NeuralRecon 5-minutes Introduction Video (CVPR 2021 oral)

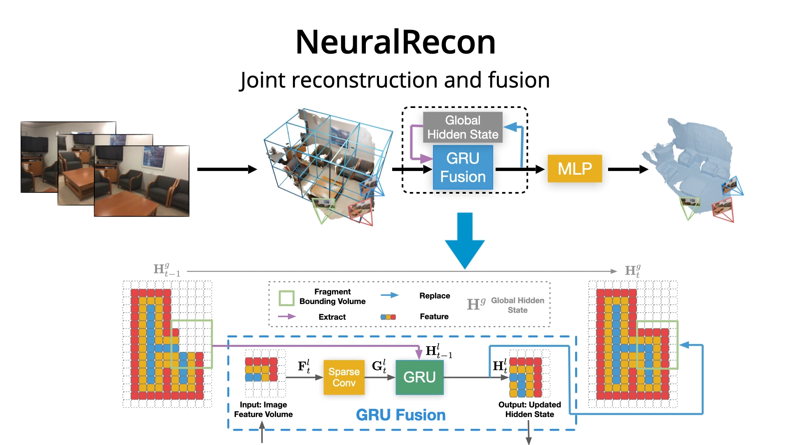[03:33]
The GRU fusion module maintains a hidden state feature volume that contains the history information of previously reconstructed fragments. Since the fusion operation is carried out in GRU fusion,
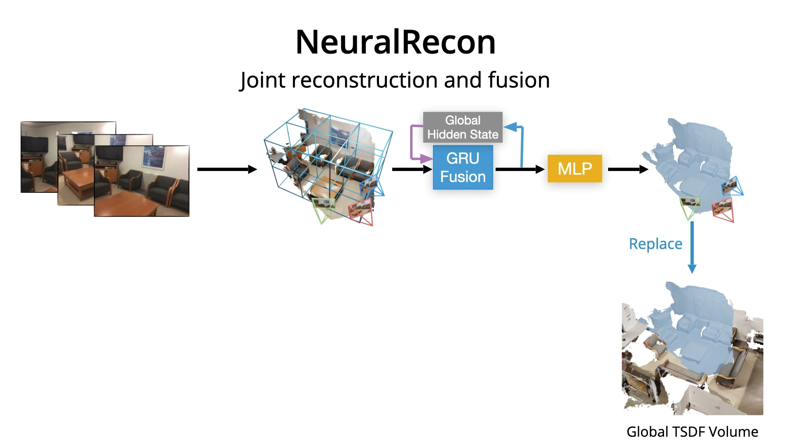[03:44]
the predicted fragment TSDF can be integrated into the global TSDF volume by directly replacing the corresponding voxel. The joint reconstruction fusion serves as a learning-based fusion that can produce globally coherent geometry compared to the standard TSDF fusion operation with its running average.
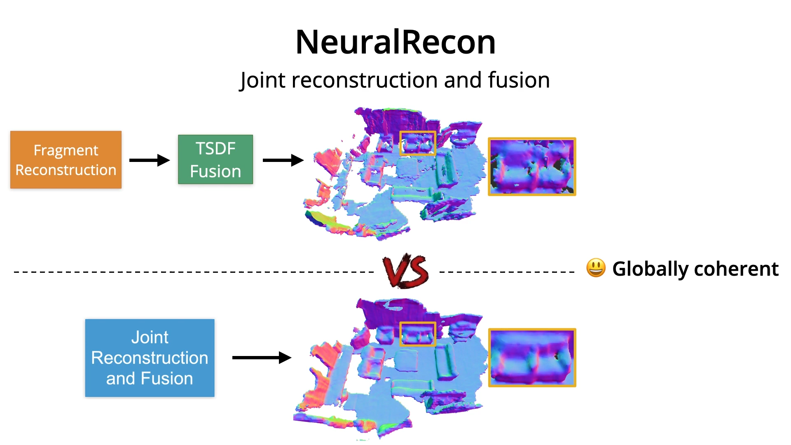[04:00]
We use a three-level course-to-find structure to gradually refine the predicted TSDFs,
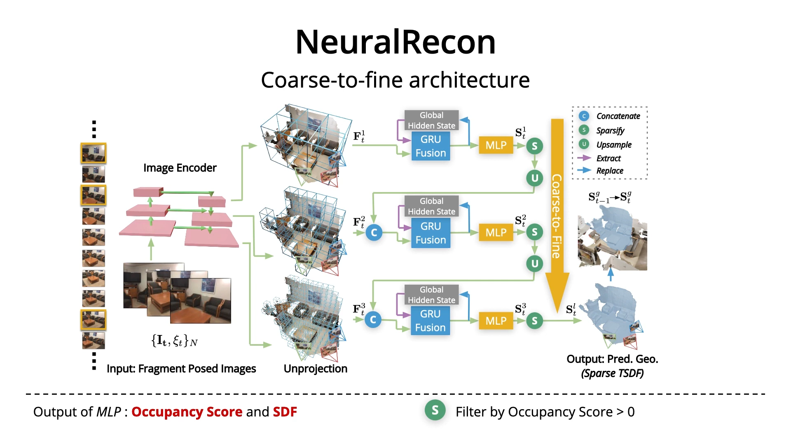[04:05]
and we refer the viewers to the paper for further details.
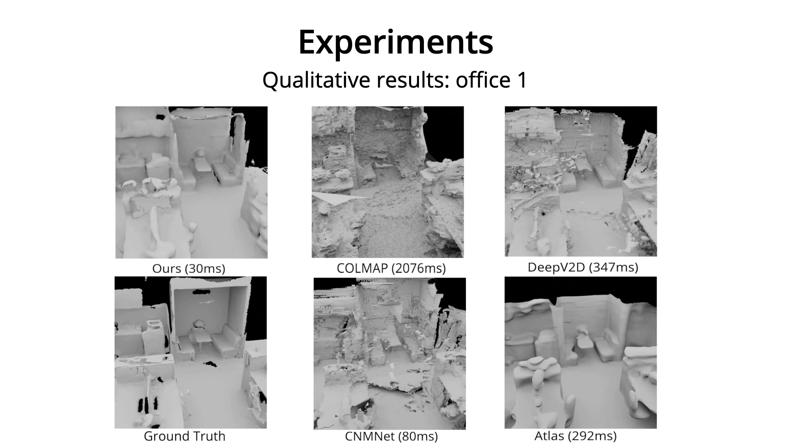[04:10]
As shown in this qualitative result, Neural Recon reconstructs geometry with better quality compared with
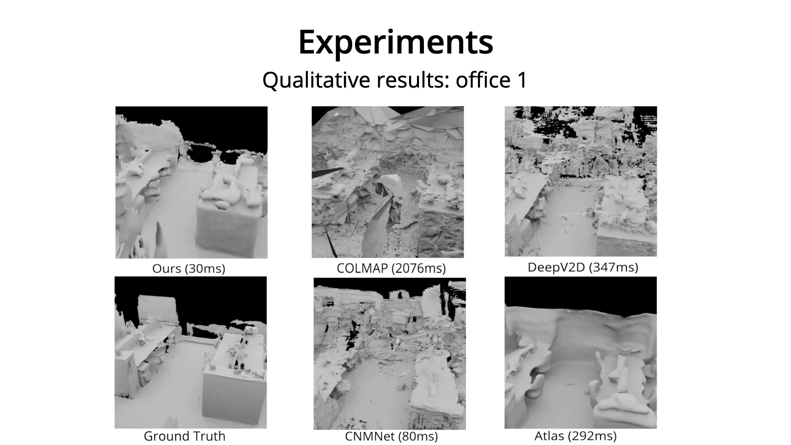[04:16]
steps-based methods while it runs 10 times faster than ATLAS, which is the state-of-the-art volume-based 3D reconstruction method.
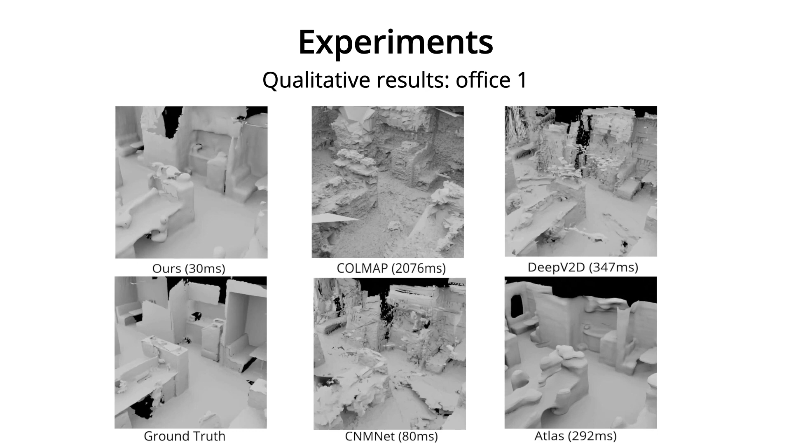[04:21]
The quantitative results also show significant improvements in both accuracy and speed.
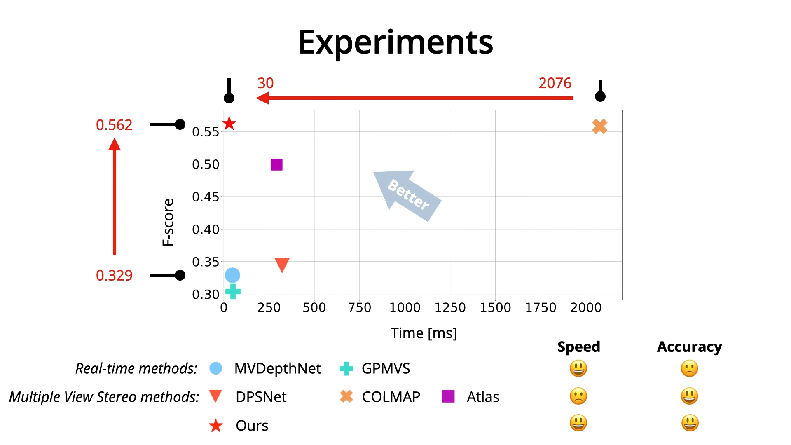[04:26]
Here is a video demo of Neural Recon that incrementally reconstructs the
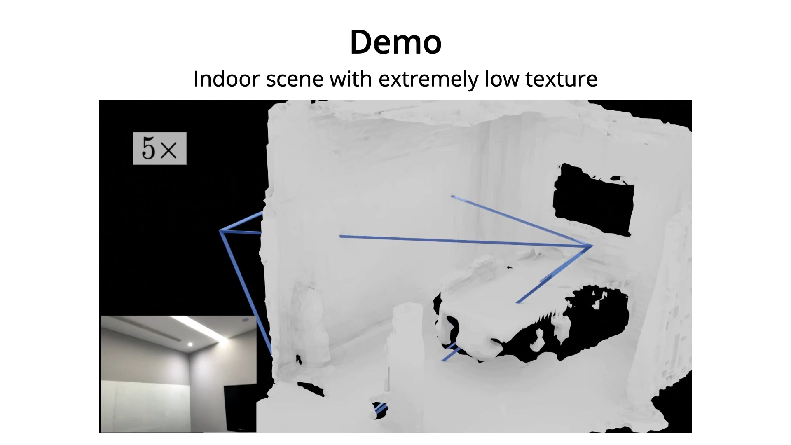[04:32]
self-captured office scene using the pre-trained model on ScanNet.
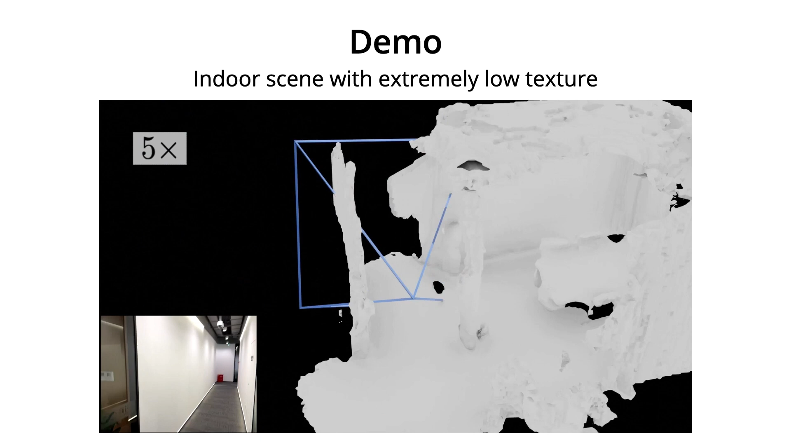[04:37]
Notice that Neural Recon is able to reconstruct the white walls with snow texture. The pre-trained model also generalizes well to outdoor scenes.